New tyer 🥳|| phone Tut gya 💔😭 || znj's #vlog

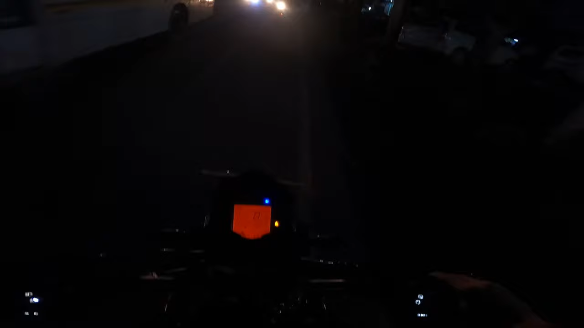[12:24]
तो गाइस रात अंधेरा हो गया है, रात हो गई है और टायर डला लिया हमने, और मैं ड्राइव कर रहा हूँ क्योंकि मैं इसको बताऊँगा ड्राइविंग एक्सपीरियंस अपना। पहले देखते हैं रोड, थोड़ी ट्रैफिक भी ऐसी हो रहा है और ऊपर से पता ही है इसमें आ गया,
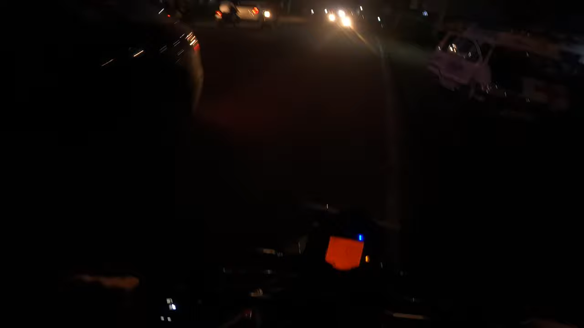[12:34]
इसमें स्मोक कर रखा है तो कोई दिखता नहीं है। तो चलते हैं अब रामनगर को और बताऊंगा मैं इसको अपना ड्राइविंग एक्सपीरियंस की, आगे वाला टायर डाल के कैसा लग रहा है और उसके बिना कैसा लगा।